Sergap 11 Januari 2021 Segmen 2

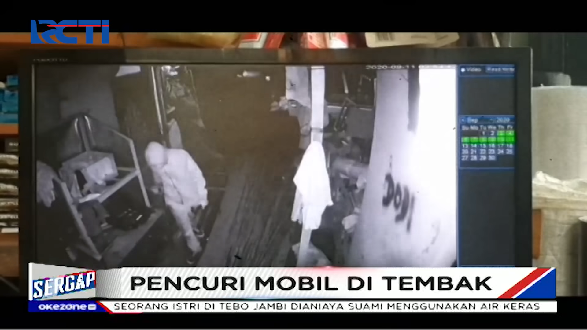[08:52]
Dalam rekaman CCTV ini, seorang pria masuk ke toko bahan bangunan di Deli Tua, Kota Medan. Pria ini kemudian menutup CCTV dengan kain.